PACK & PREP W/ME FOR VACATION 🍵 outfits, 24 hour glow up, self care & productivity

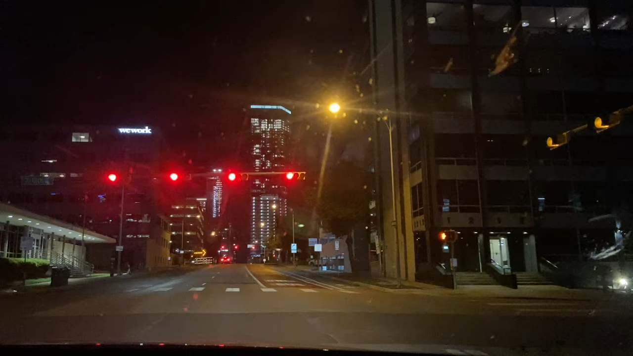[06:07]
we just cruised kind of like the downtown of austin and i really